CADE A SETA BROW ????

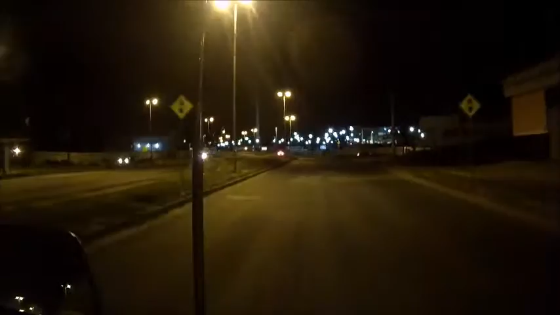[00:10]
pessoal leva. Isso que leva uma butada, o cara chega de moto ali. Aí, uma maré. Uma brava. Onde for fazer isso, liga a seta. Foda. Não liga a seta que é com o cara de vim. Fudeu.